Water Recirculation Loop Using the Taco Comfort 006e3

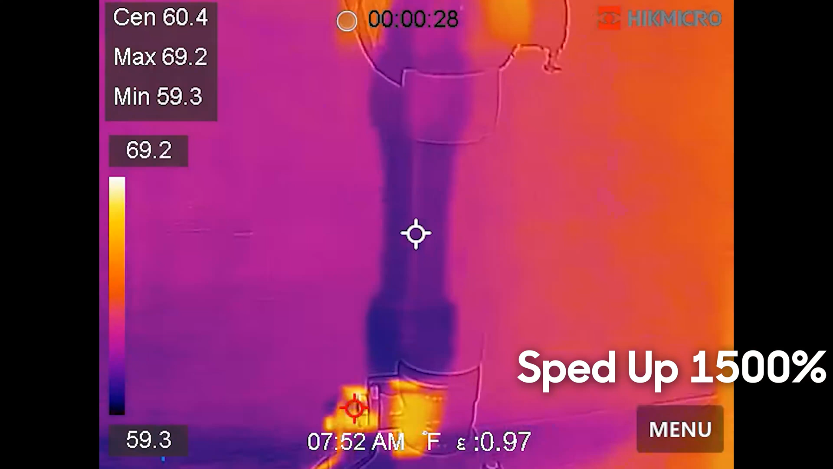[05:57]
I'm going to start using this camera to record. Now this camera is pretty cool.
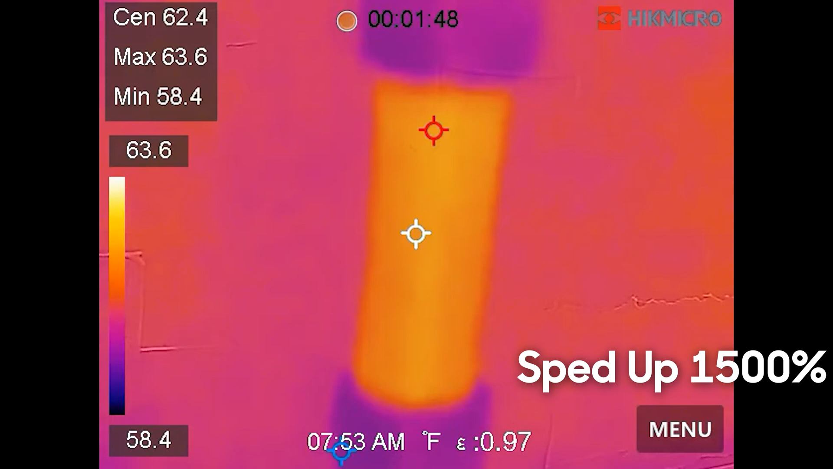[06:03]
It has a center. You can have it set up for different things. Where that little crosshair is, is at about 63 degrees, 62. The max temp that it's reading is about 65.
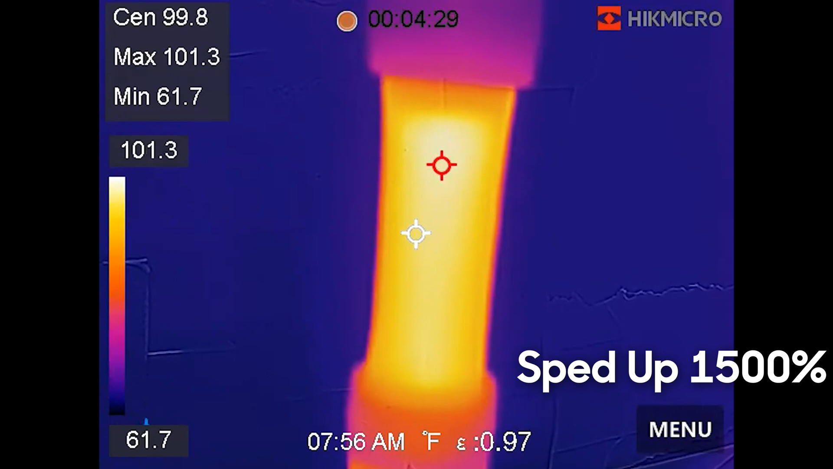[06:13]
On screen: max 101.3°F, min 61.7°F, scale top 101.3°F, scale bottom 61.7°F
And the minimum is about 58. All right, we'll go ahead and stop it there.
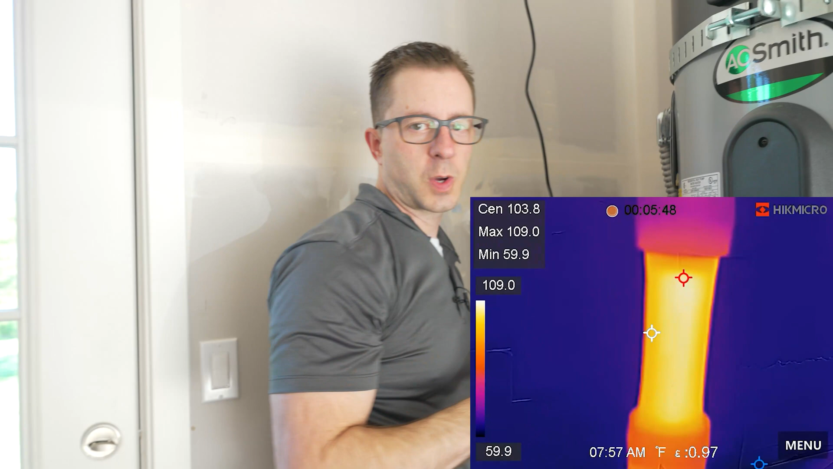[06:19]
We just topped out at right about 111, 112 degrees. Now for this unit, I've actually got it set for 120 degrees.